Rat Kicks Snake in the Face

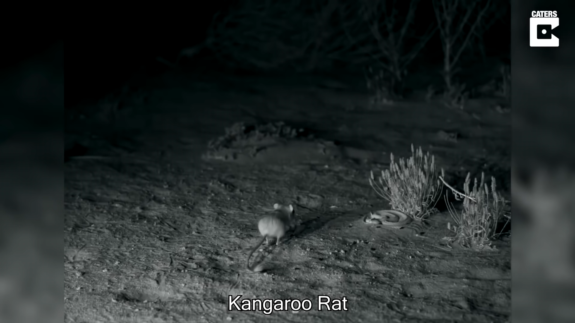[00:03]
This is a kangaroo rat, and they can be found in the deserts of Arizona. This particular rat was about to get captured by this snake when it suddenly kicked it in the face.